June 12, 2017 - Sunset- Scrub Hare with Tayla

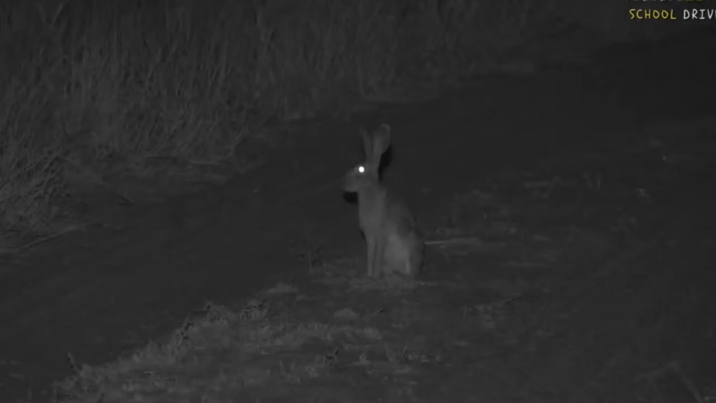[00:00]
We are in infrared. Look how cool this is. So we came out of infrared after the kudu and we found a scrub hare. Now scrub hares don't like the light so much even though they are more nocturnal, so nighttime creatures. But he doesn't mind us at all when we've got the infrared on because he can't really see us. He can't see that infrared light very well. But this is not a bunny in case you're all shouting bunny bunny bunny or rabbit. They are very different the hares from rabbits.
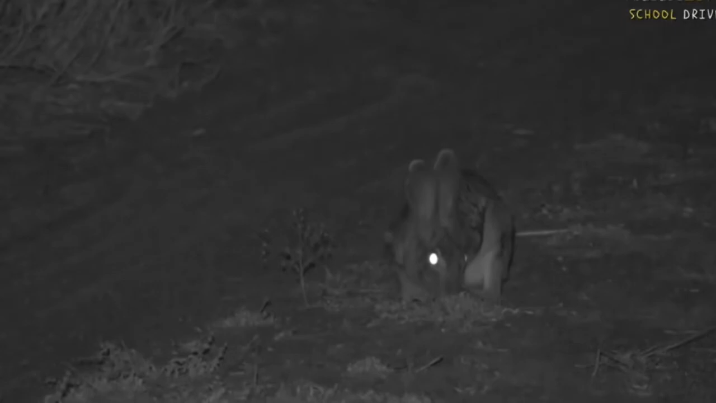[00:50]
jackals or hyenas leopards and lions trying to sneak up to him to eat him and he's just munching on some grass now. So they hide away during the day they also don't dig burrows underneath the ground like rabbits do. They live on top of the ground. Now Brynna you're wondering how long we're out on Bryn, Bryn, just Bryn, Bryn sorry. You were wondering how long we're out on safari for. Well it depends.